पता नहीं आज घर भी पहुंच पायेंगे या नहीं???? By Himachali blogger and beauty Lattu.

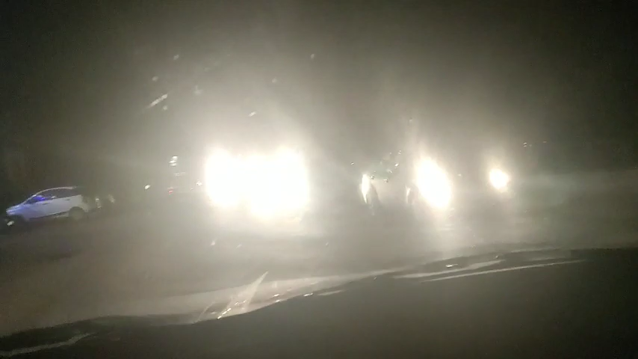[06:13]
बीच में थोड़ा सा जाम लगा था तो एक बार फिर से गाड़ी रुक कई थी पर फिर से यहां से पता नहीं अभी घर तक क्या होगा अभी हम सिर्फ मार्केट से ही गुजर रहे
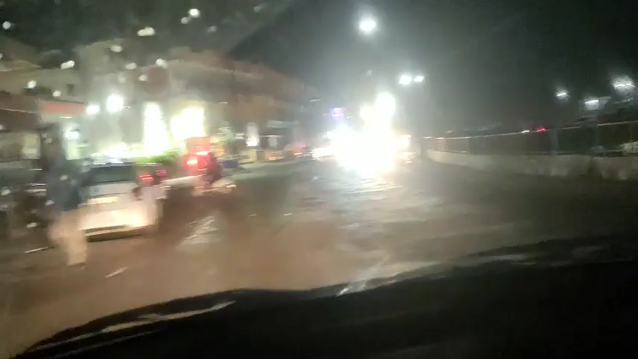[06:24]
हैं यह सुन्दनगरी की मार्केट मैं आपको दिखा रही हूं
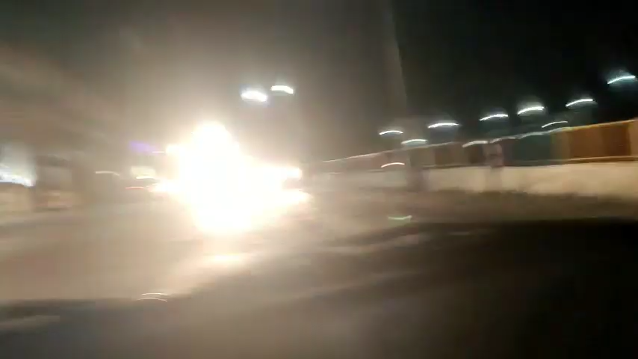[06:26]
जहां से हम अभी जा रहे हैं तो अभी इसके बाद तो नहीं रुकी यहां तक तो नहीं रुकी है गाड़ी पर पता नहीं आज दिमाग में ऐसा ही लग रहा था कि �
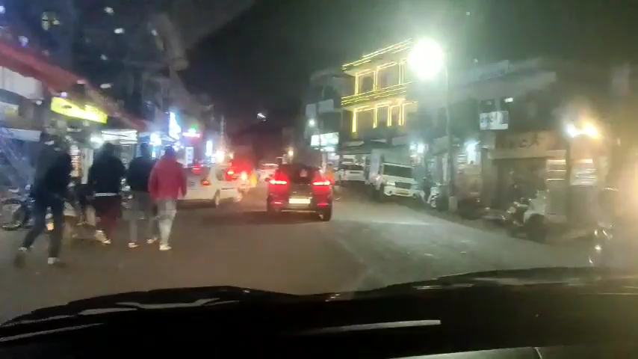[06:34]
पहुंच पाएंगे या नहीं हम पहुंच चुके हैं घर